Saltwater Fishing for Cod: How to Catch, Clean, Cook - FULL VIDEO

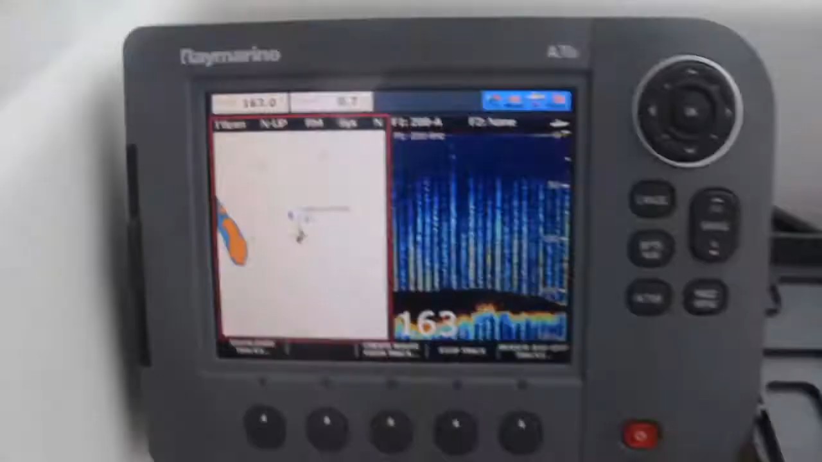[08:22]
So we're looking for a ledge here where we come from around 160,
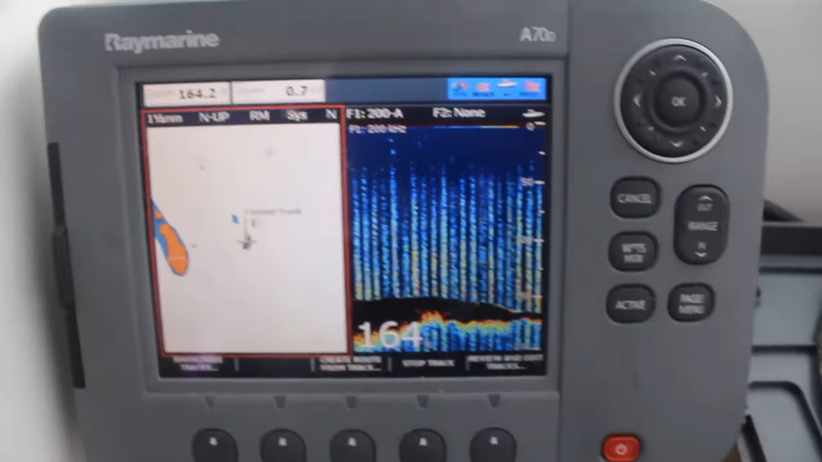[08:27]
170 feet up to about 90.
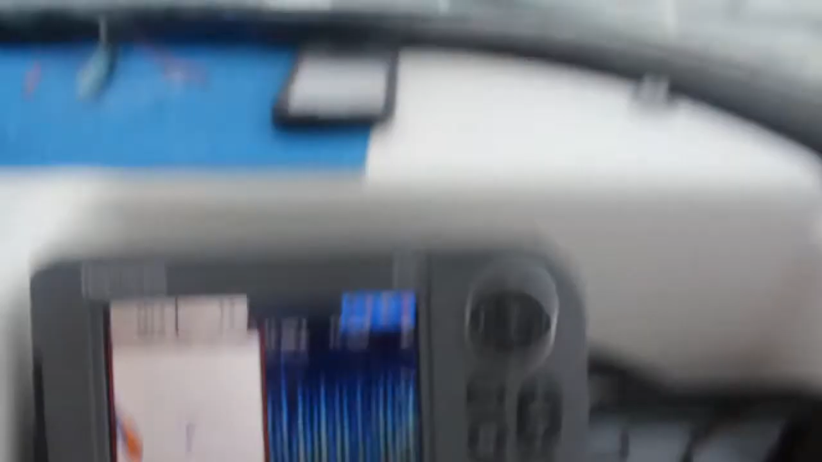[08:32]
And it's just out past the green buoy.
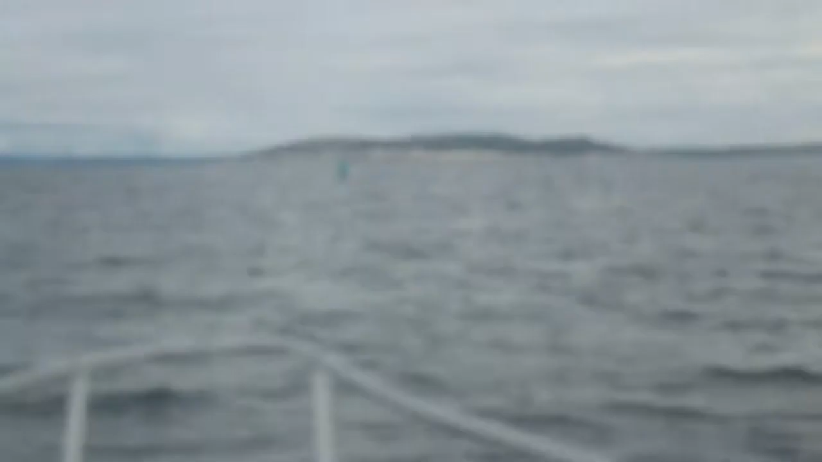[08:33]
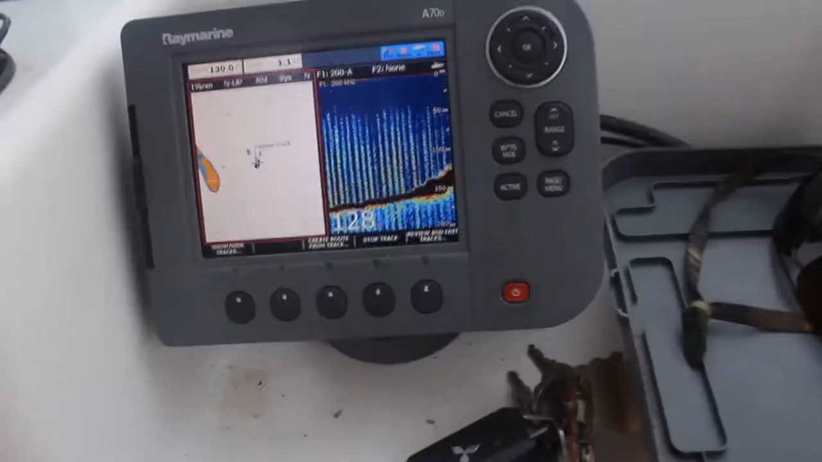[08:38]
So there it's coming up now.
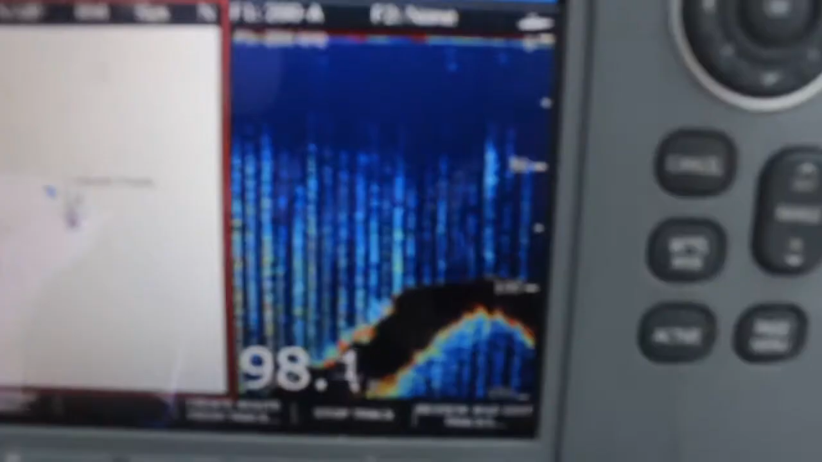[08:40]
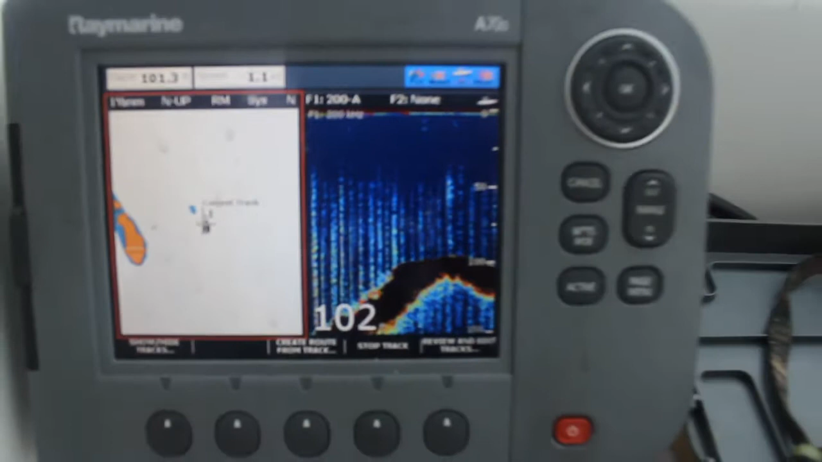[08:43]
Okay, there's our ledge. There's 100 feet.
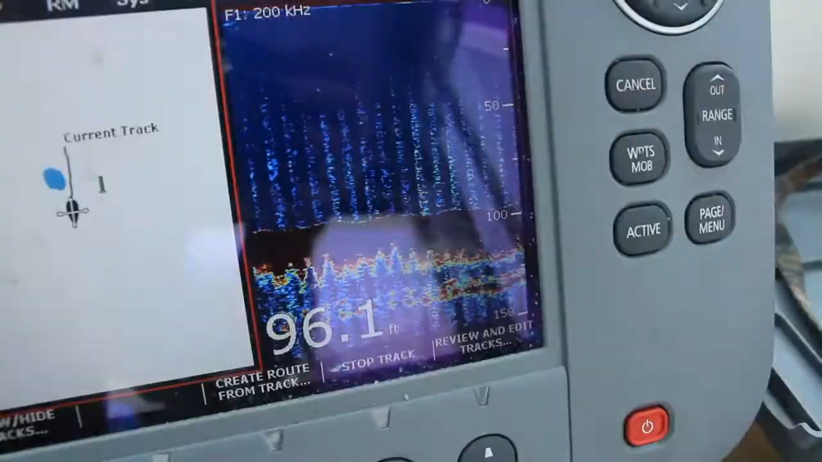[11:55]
On screen: depth 96.1 ft
I'm going to send one down. We caught one before. We're down in 130 feet now.